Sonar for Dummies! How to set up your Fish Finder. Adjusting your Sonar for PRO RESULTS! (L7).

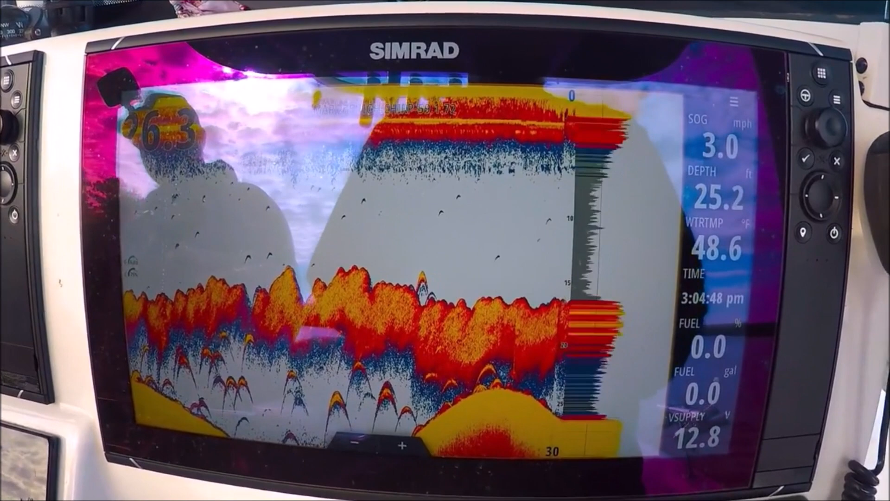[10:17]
On screen: depth 25.2 ft, water 48.6°F, speed 3.0 mph
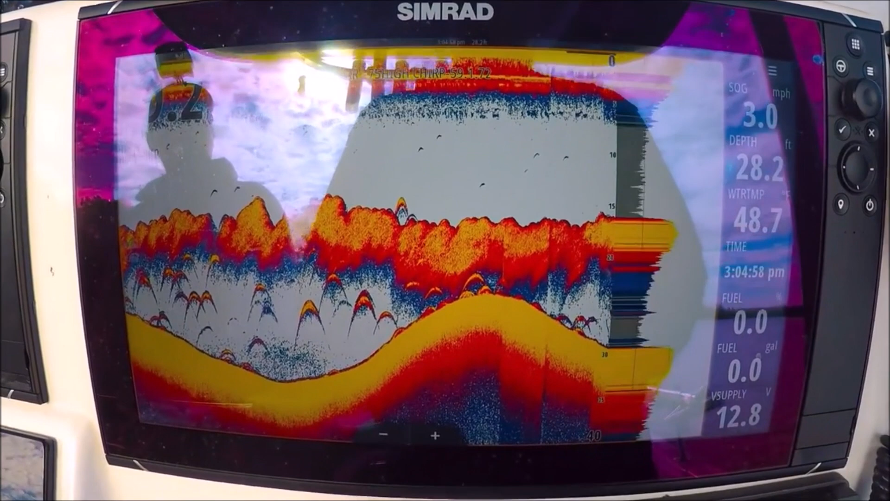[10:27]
On screen: depth 28.2 ft
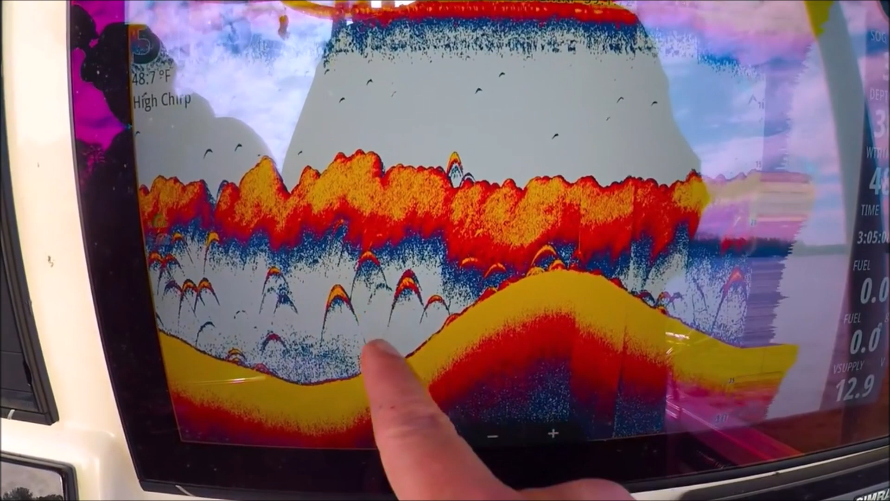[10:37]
On screen: water 48.7°F
bass these are perch these are catfish anything down here eating these thread fins
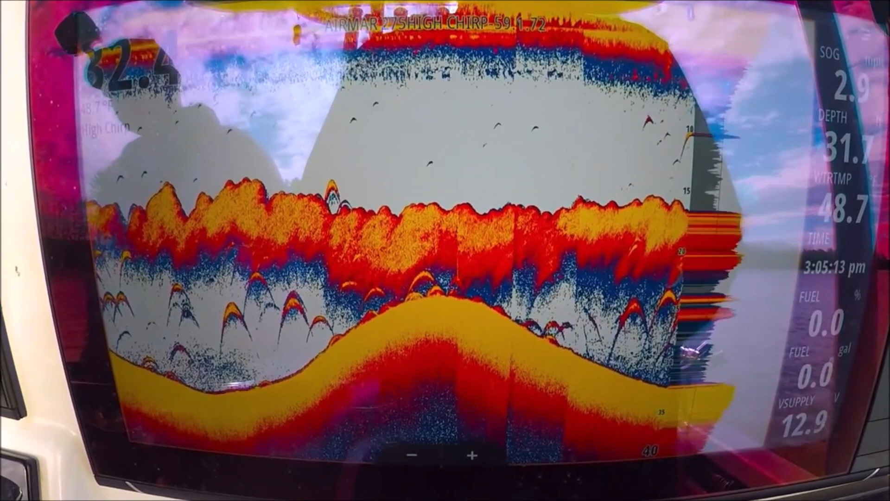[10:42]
you can clearly see the difference between the clouds of bait and the individual
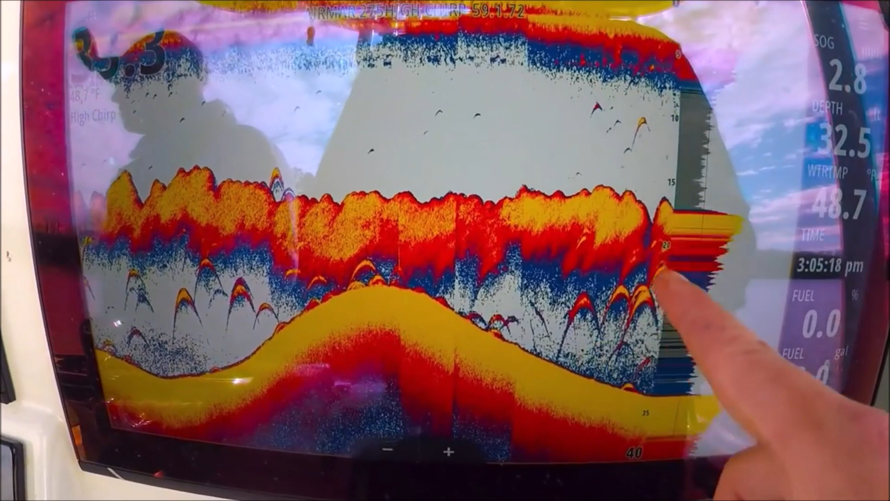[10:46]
arches but are the air bladders these larger fish
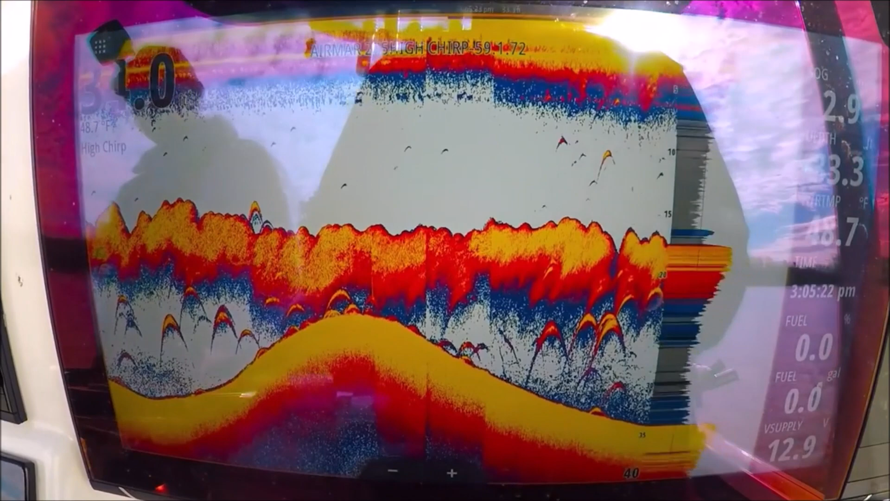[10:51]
over here you have your temperature the
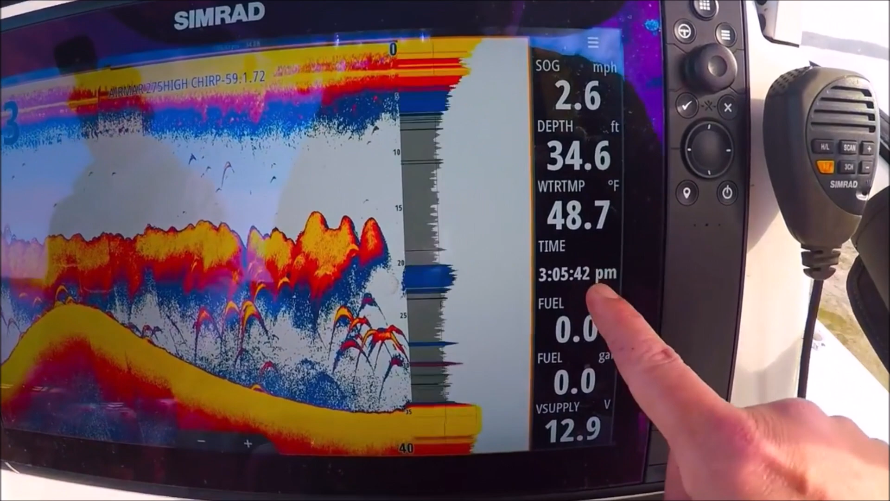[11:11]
On screen: depth 34.6 ft, water 48.7°F, speed 2.6 mph
bar you can see the orange is around there so now if i hit menu it's going to look different because it's going to be the
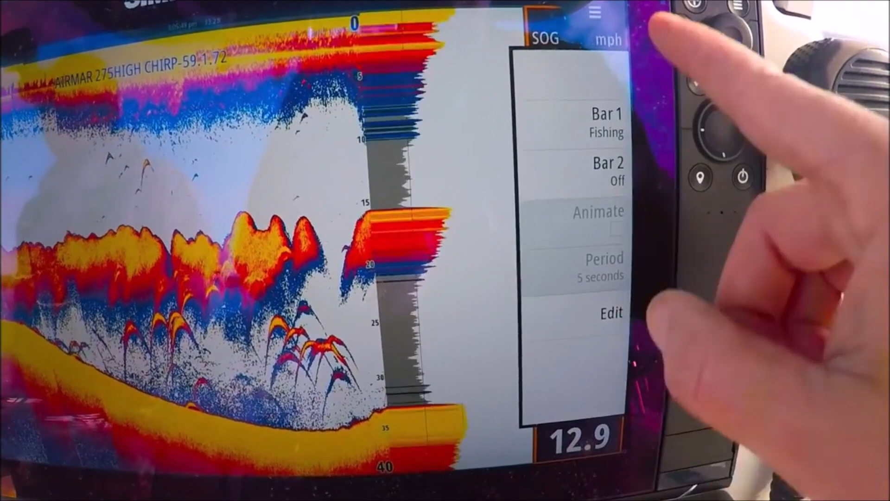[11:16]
bar menu so make sure you've highlighted your sonar panel
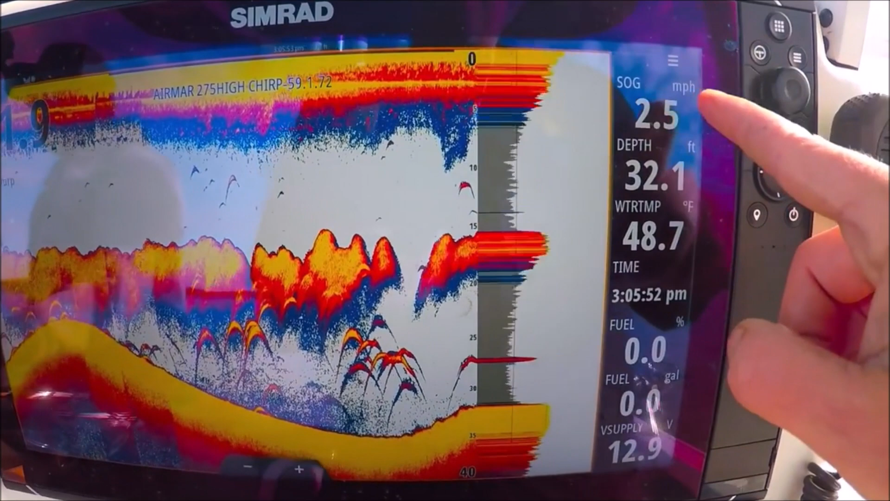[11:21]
On screen: depth 32.1 ft, water 48.7°F, speed 2.5 mph
here before you go into menu otherwise you won't be able get into it